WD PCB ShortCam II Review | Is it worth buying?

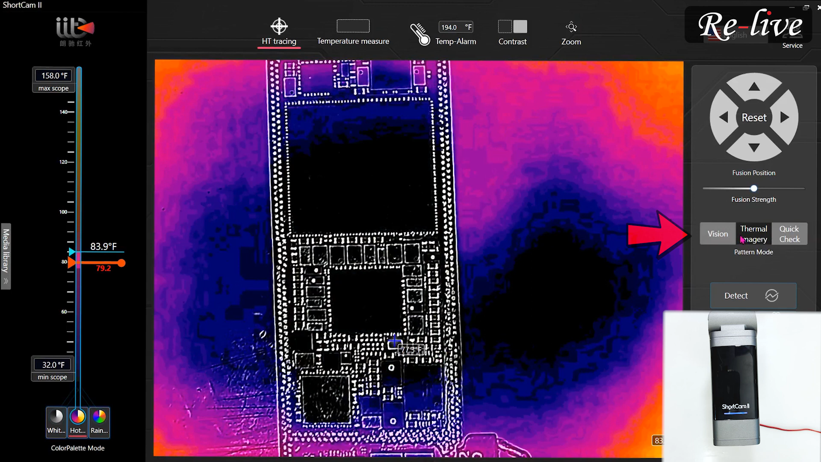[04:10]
On screen: scale top 158.0°F, scale bottom 32.0°F
और हमने इसको डी सी से कनेक कर रखा है तो हम डी सी को अन करेंगे देखो जैसे ही ओन किया यह तुरंती
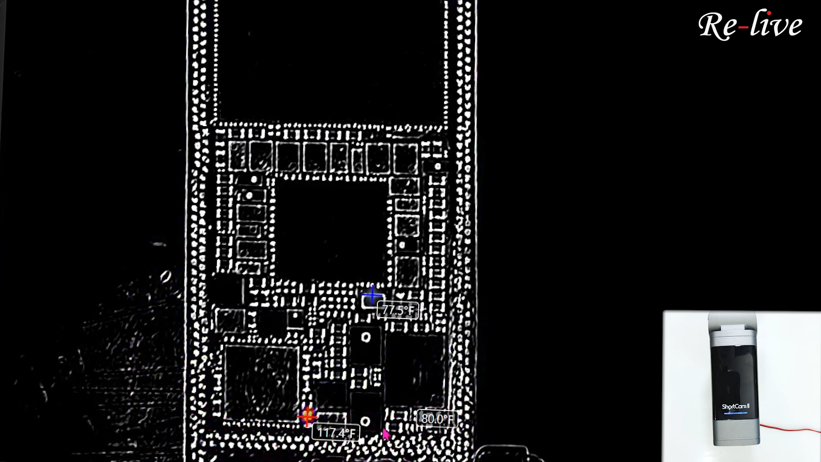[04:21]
न यहां पर हीट होने लगा है और यह वन सिक्टी फेराड़ाइस जितना हीट हो चुका है मतलब यह हीट हो रहा है अगर आप इस पर वीजन पर क्लिक करेंगे मैं आपको थोड़ा सा ओपरेटिंग भी बता दे रहा हूं सॉफ्ट्व आपके लिए तो आप जैसे यह करोगे तो यह बता रहा है कि यही कैपेशिटर
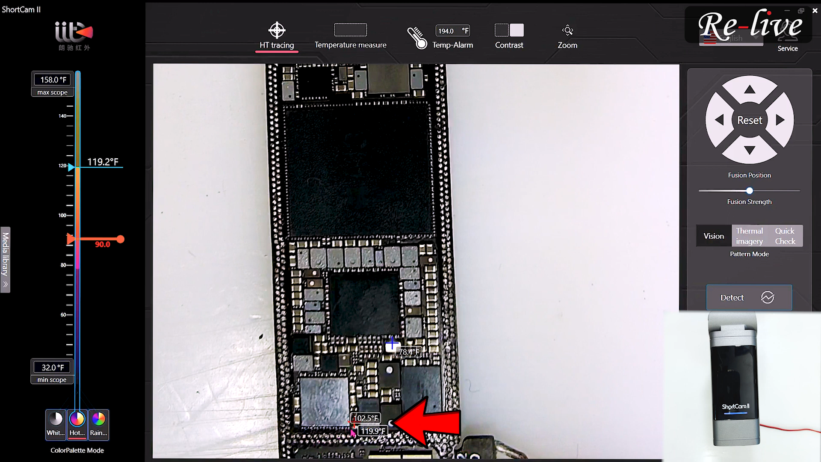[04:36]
On screen: scale top 158.0°F, scale bottom 32.0°F
हीट हो रहा है मतलब यही यह मुझे बहुत अच्छा लगा इसका जो यह सिस्टम है बहुत अच्छा लगा कि पुछने की
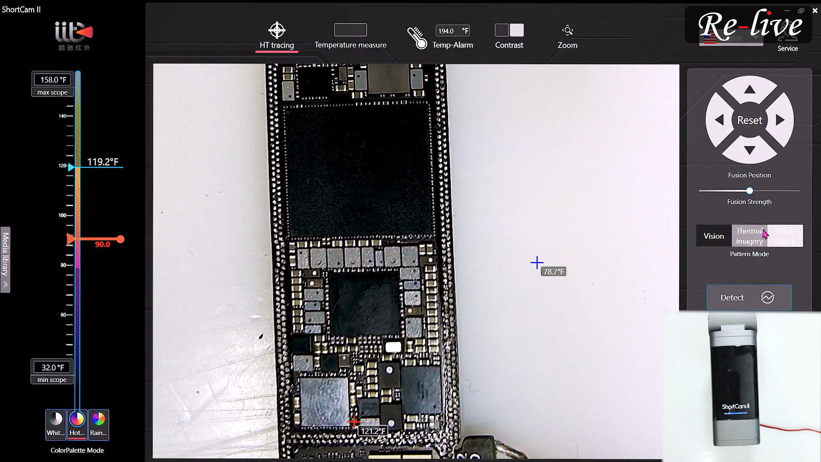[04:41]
On screen: spot 78.7°F, max 121.2°F, scale top 158.0°F, scale bottom 32.0°F
बात नहीं है अभी आप थर्मल में आ जाओगे तो ऐसे उसके बाद एक उप्छन इसमें और है कि हम अगår जूम पे क्लिक करें तो जो एरिया सिलेक करिंगे ना खाली वही दिखागा देखी खाली धिखा रहा है
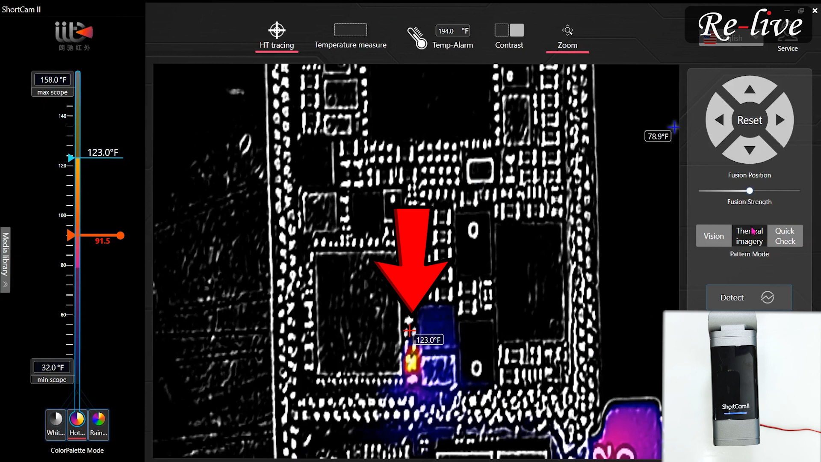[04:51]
On screen: scale top 158.0°F, scale bottom 32.0°F
तो ज़ूम पर फिर से लेसे और हो जाये अच्छा लगा आप तो घुड़ा इसको मूफ कर सकते और राइट लेफ्ट करत करना ह
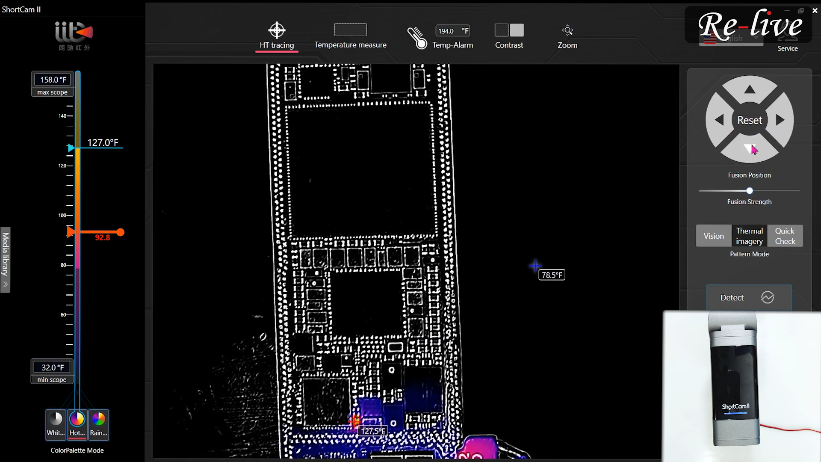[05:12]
On screen: scale top 158.0°F, scale bottom 32.0°F
पूरी पूरीजी पीसीबी जो यह वह इसमें कवर होती अप डॉझ यह तारा कर सकते हो तो देखिए
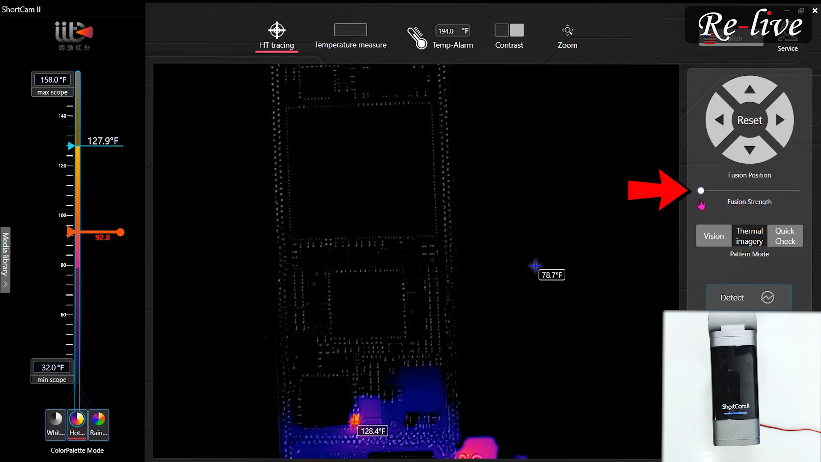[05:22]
शेड़ो तो जया आपको एकड़म एकड़ी लोकेशन मिलेगी एकड़म एकड़म एकड़म
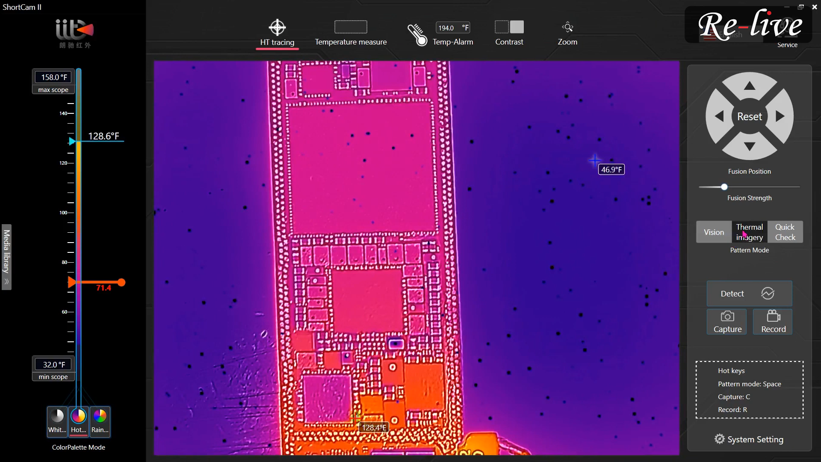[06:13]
On screen: scale top 158.0°F, scale bottom 32.0°F
जैसे हमारे पास बहुत सारे मेरा capacitor short है तो यह वही thermal camera है जो हमने अभी आपको दिखाया